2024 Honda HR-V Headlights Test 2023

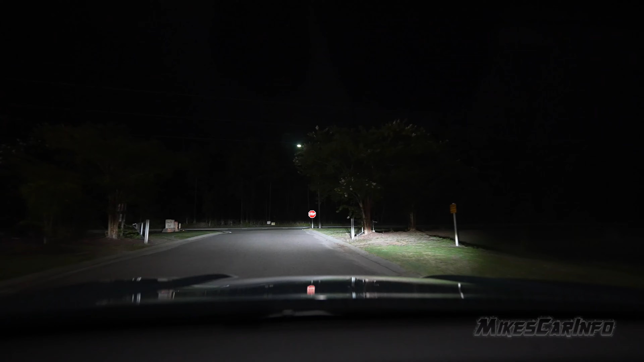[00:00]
So like I mentioned, these headlights are seemed a little bit high to me.
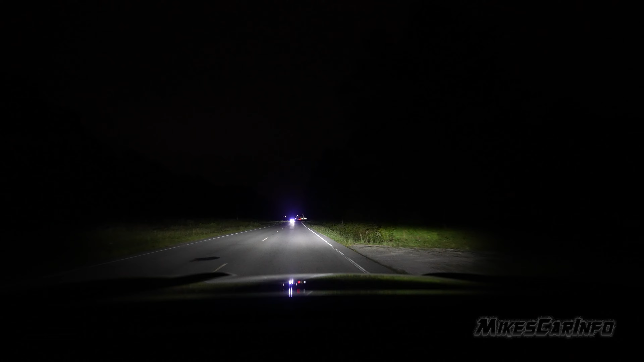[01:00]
a little bit of a high suspension. And as you slow down and speed up, it raises and lowers that line as well. Also, going up and down hills. So, something to consider. As far as the adjustment, it definitely needs to be adjusted down. But as far as your visibility, if they're adjusted properly, then your visibility is good.
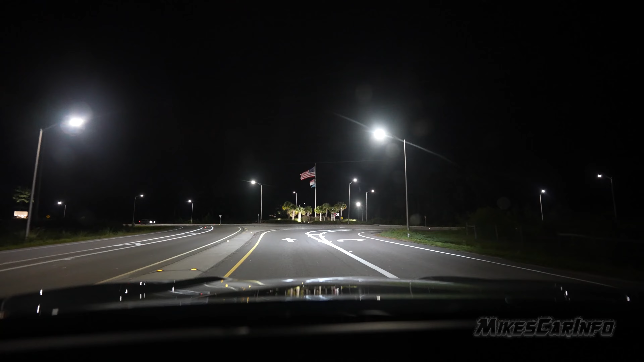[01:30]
It has a LED system, multi-reflector, and I've done a video on the Honda Civic, and it was pretty impressive. Now, I wasn't on a super dark road, which not as dark as we're about to be now, so we'll put it to the test a little bit more. But I was impressed with the headlights on the Civic, and these are the same ones. And also, the automatic high beams seem to work okay for now.